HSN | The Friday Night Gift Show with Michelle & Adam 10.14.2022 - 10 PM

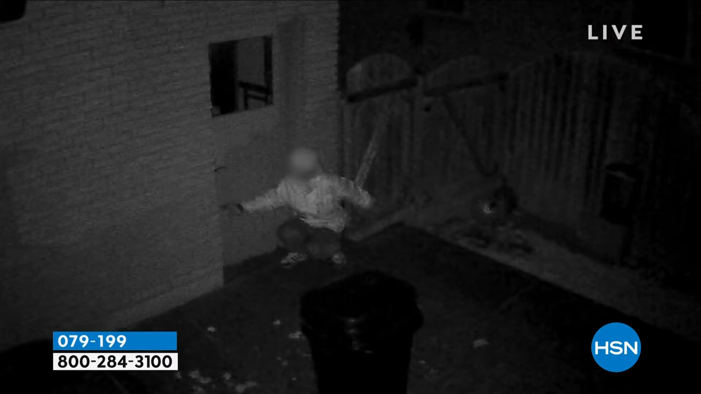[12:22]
Talking of a bang, take a look at these things because this really hammers it home. Julie, what are we seeing here? Well, first of all, that's the black and white night vision.
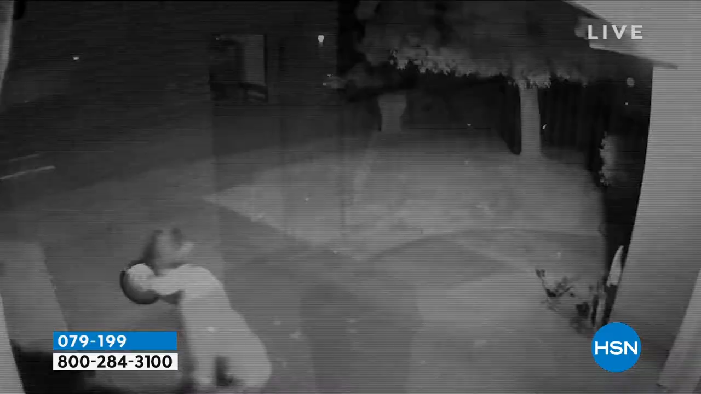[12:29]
So that's the old night vision.